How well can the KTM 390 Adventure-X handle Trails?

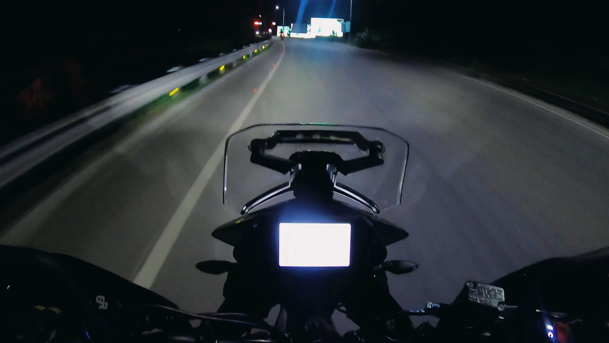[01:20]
I woke up around 3.30 am geared up and met Sumant on Kanakpura Road. Together we rode to the nice road entry point at Kanakpura Road. We reached there by 4.45 am and had to wait till the clock struck 5 am. Two wheelers are not allowed on nice road between 10 pm and 5 am. Apparently the assistant won't allow issuing the toll ticket even a minute beyond or before these stipulated times.